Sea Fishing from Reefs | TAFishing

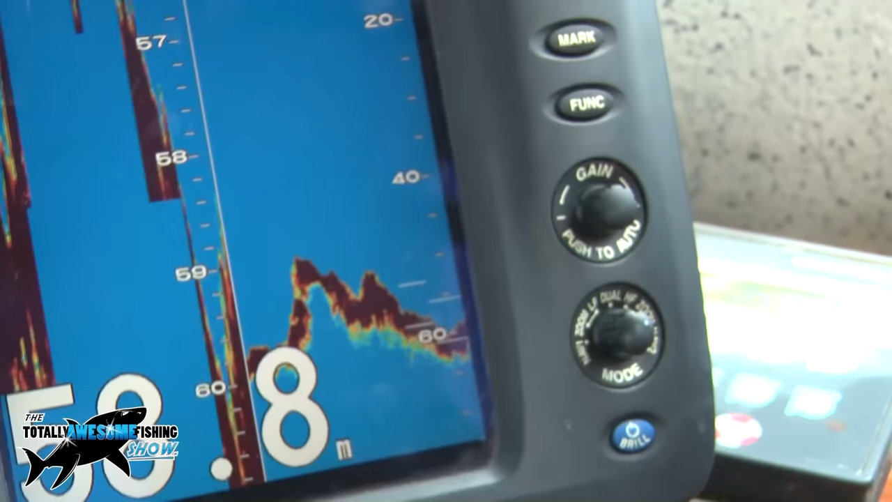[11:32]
And hope we get some nice conger and ling.
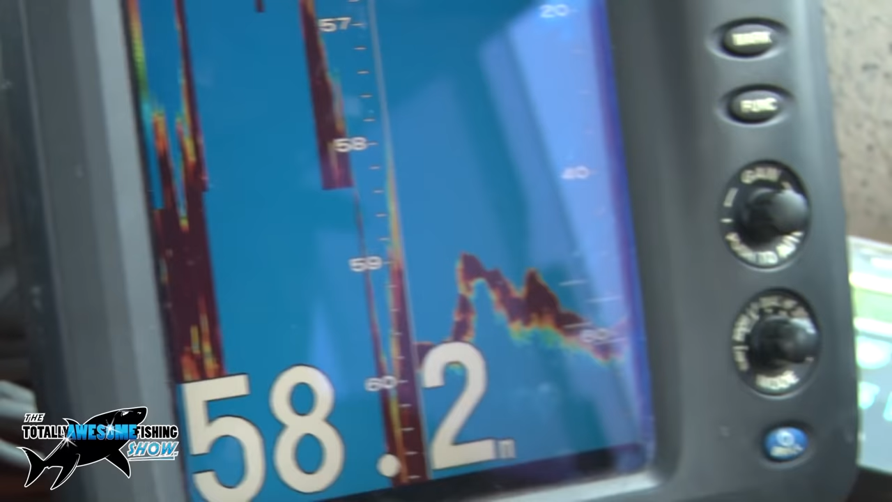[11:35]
And there's mud all around it, you say? There's mud all around it, so we've got a good chance of escape as well, you know?